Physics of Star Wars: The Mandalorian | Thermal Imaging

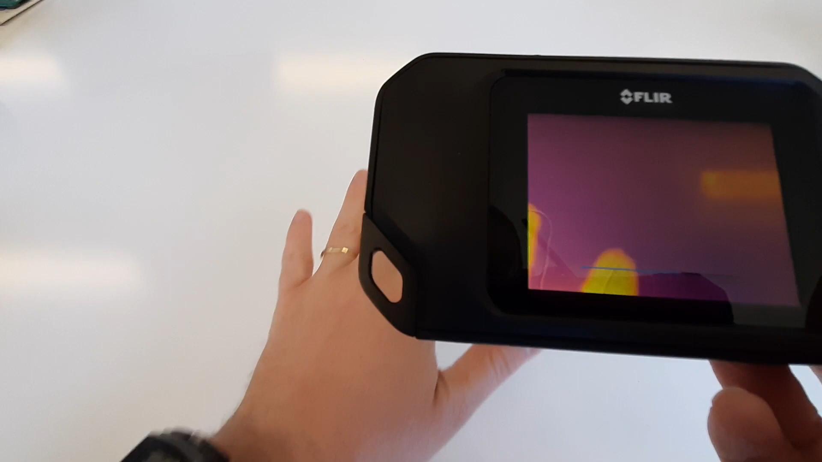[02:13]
But what we're going to do is I'm just going to take my hand, and you can see already it's glowing up fairly nicely because,
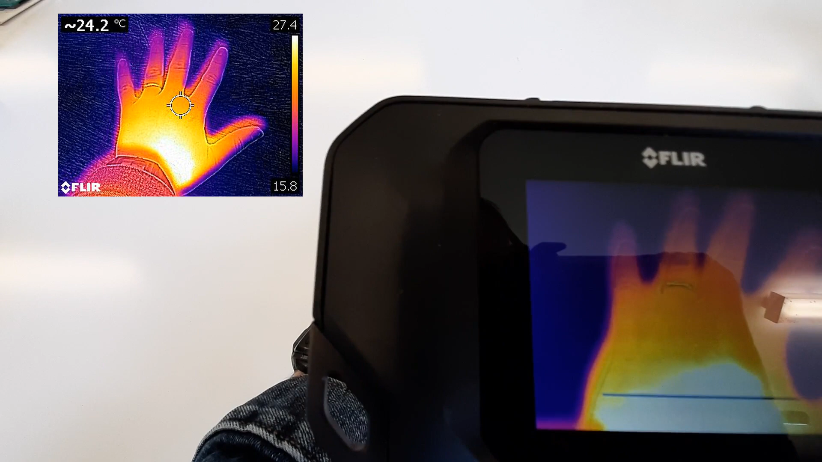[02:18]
On screen: spot 24.2°C
well, my body is warm, and so I'm going to start to produce infrared light. You know, Yoda was quite correct when he said it in The Empire Strikes Back. Luminous beings are we, not these constructions of crude matter. I'm garbling the quotes on that one, but the point is, you are actually a luminous being.
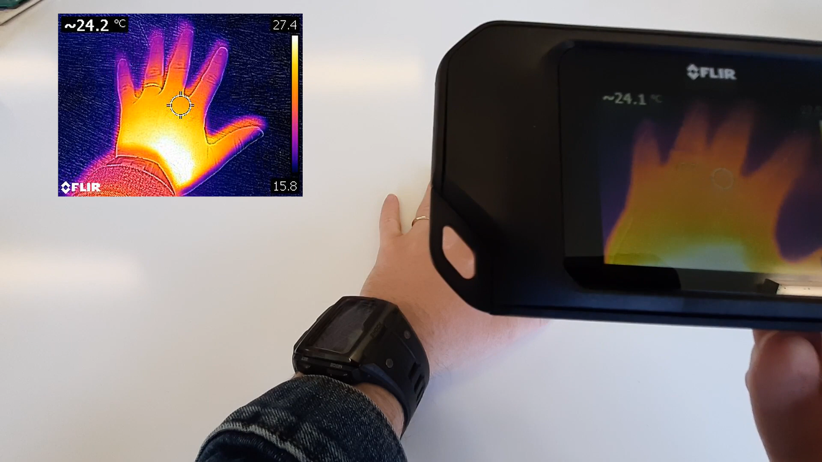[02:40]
You are genuinely giving off light. Now, the thing about the Mandalorian is that,
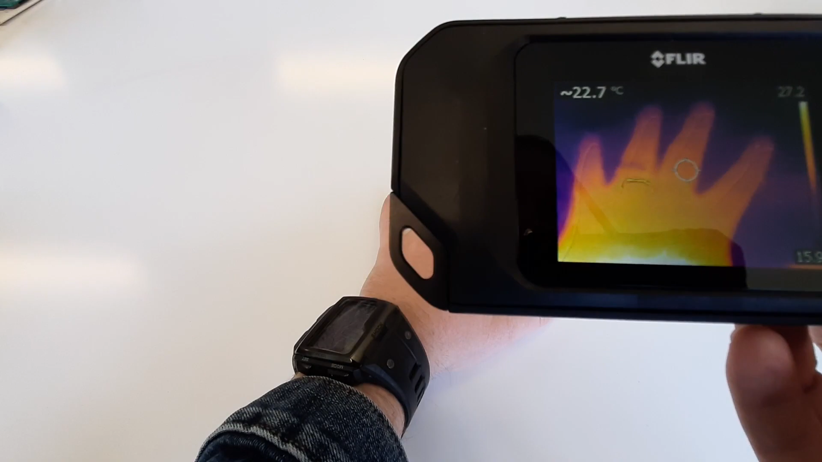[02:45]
On screen: spot 22.7°C
as I've got my hand on the table here,
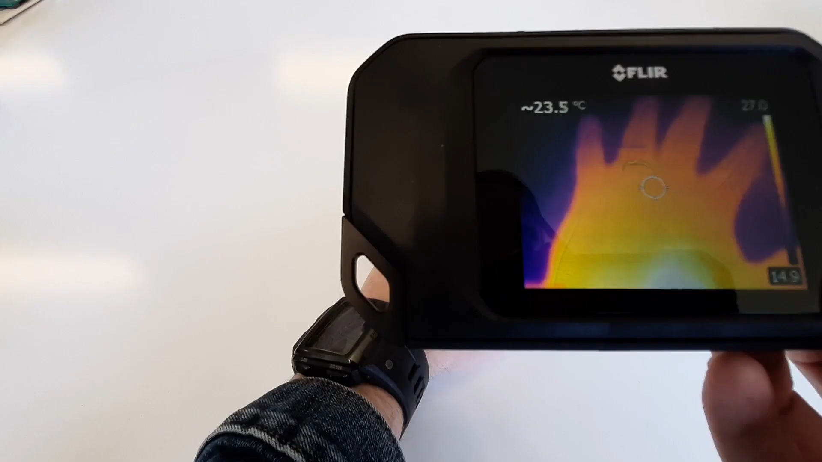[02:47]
On screen: spot 23.5°C
I am actually heating up the table as well, which means if I take my hand away,
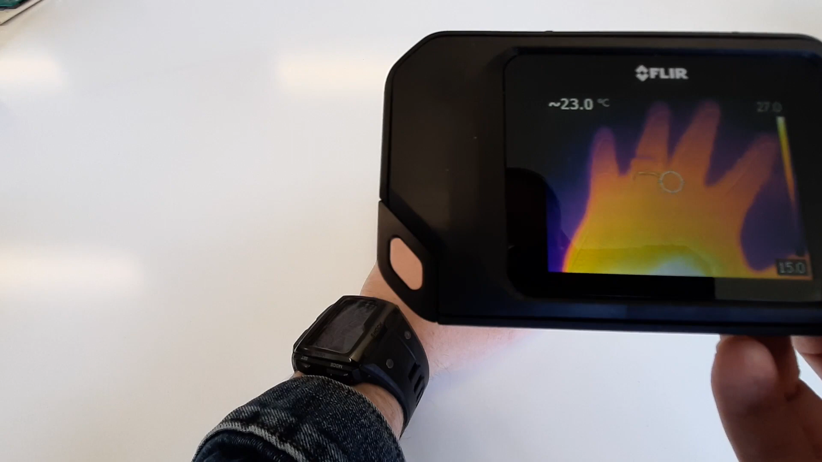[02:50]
On screen: spot 23.0°C
and very quickly to do that, the imprint of my heat is still there. That's not ever so good on this table.
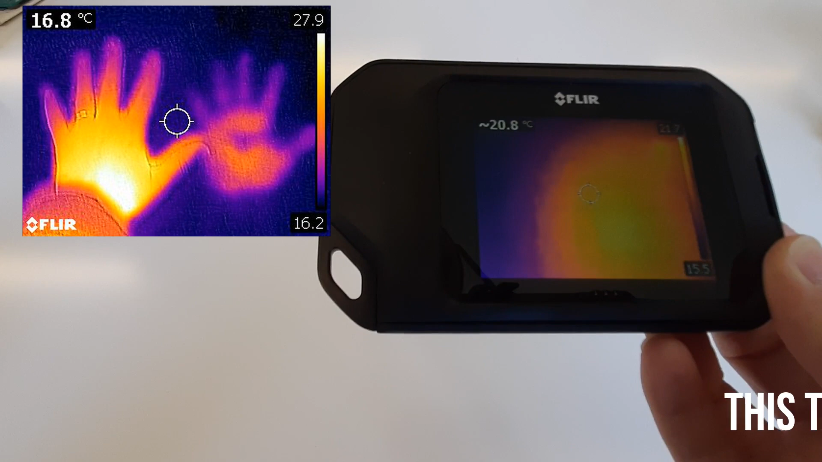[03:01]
I think I might just switch to a different one and have a different image on there.
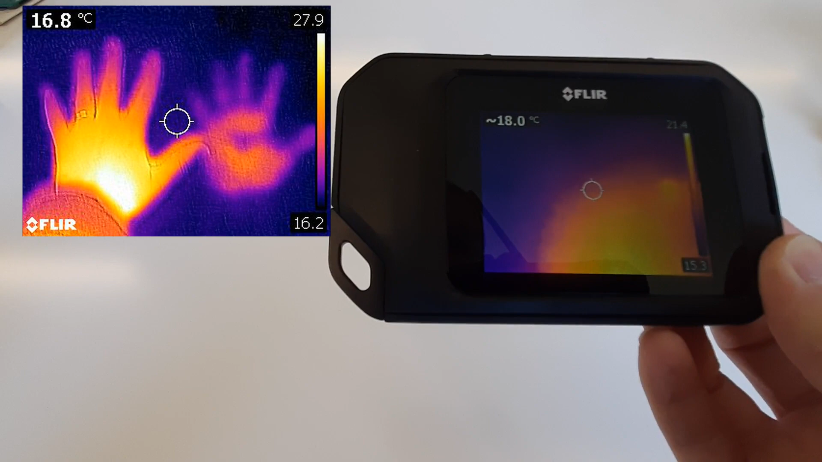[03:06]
But there we go. That's how that works. So, there you are.
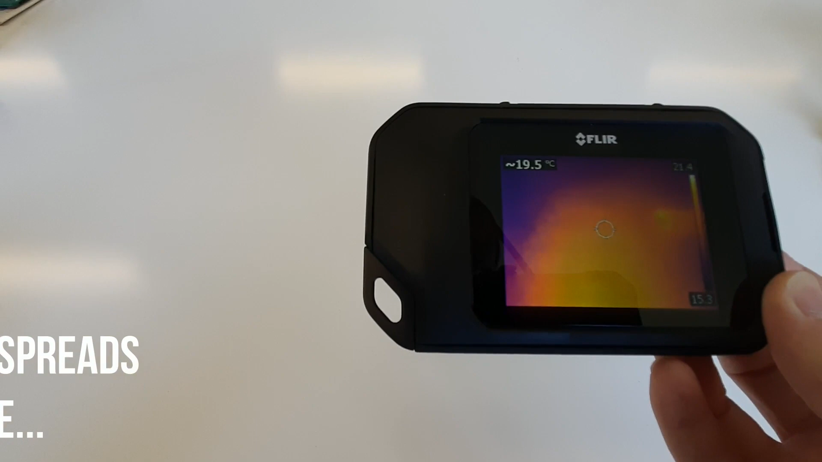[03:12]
On screen: spot 19.5°C
Now, the cool thing about this is that if you then go around to looking at the floor,
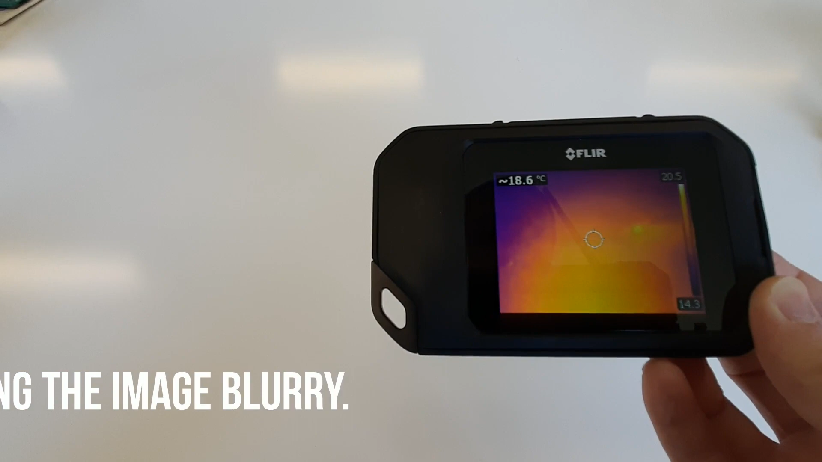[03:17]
On screen: spot 18.6°C
then actually, yeah, the imprints of my feet are still there, and I'm going to show that to you now.
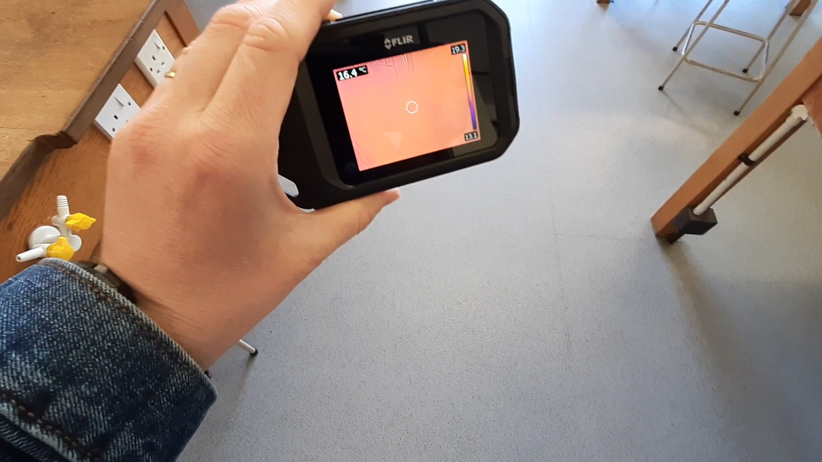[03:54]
On screen: spot 16.4°C
we don't really see much at all, because,
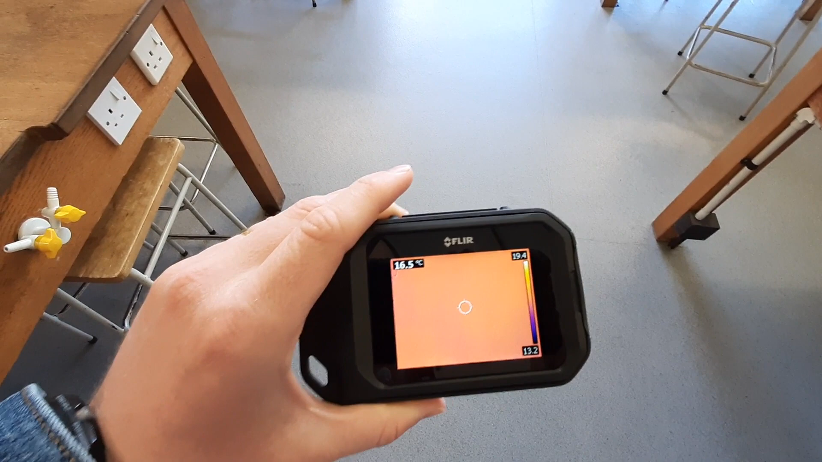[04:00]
On screen: spot 16.5°C
well, the heat I'm producing from my feet is not actually being transferred straight to the ground.
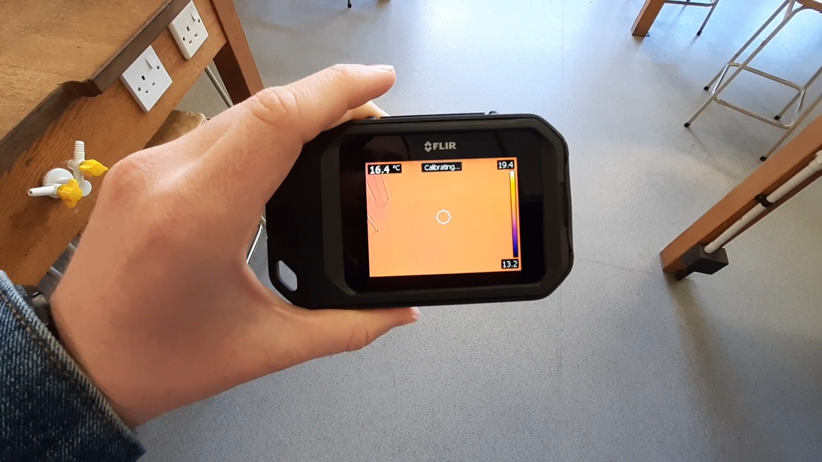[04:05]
On screen: spot 16.4°C
It's also rather cold in here today, which means that the ground is fairly cold, and so it basically soles my feet.